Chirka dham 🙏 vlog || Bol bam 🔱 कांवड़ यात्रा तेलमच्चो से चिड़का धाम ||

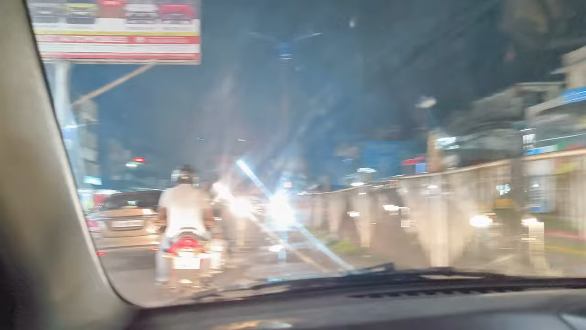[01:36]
छिड़का धाम जा रहा, जा रहा, जा रहा, बहुत भीड़ आज पास 13 जगह है, सब जाएगा ना छिड़का धाम
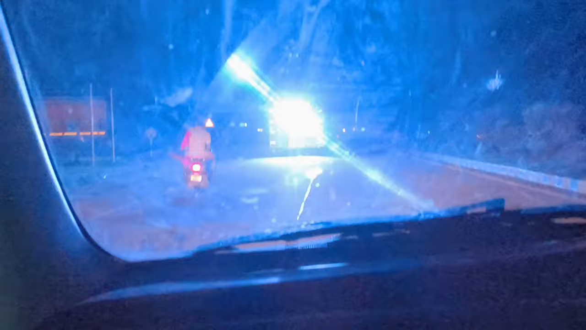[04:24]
ये डीजे जा रहा है, ये भूतनाथ मंदिर है।